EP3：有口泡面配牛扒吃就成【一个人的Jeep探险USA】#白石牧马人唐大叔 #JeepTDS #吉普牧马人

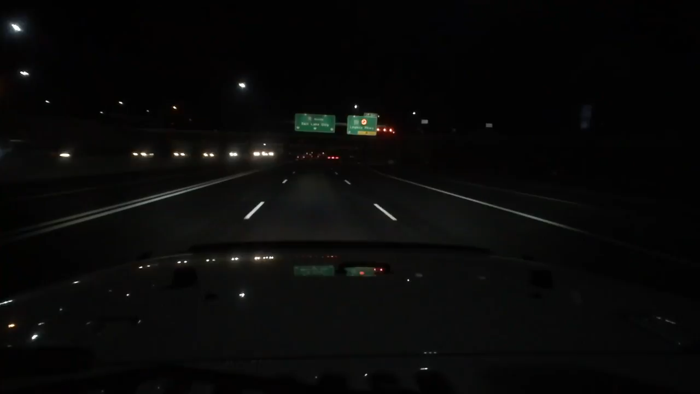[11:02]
一路狂冲沿湖城就不停了然后直接往拉斯维加斯干刚刚本来很累了开一开又不累了往拉斯维加斯都都是刚下班嘛现在七点钟可能有点小晚高峰嘛不然如果全是赌钱的话我就不原谅他们了这也太狠了哦不说了前面有警察
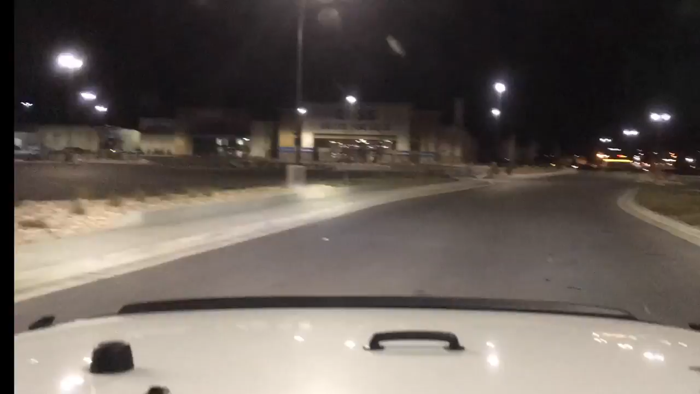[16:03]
离开油站没多久对了这附近有那个沃尔马本来没有导航结果正好看到了太好了那咱们就赶快下去买一个煤气罐买点吃的什么的争取可以自己下厨煮点东西吃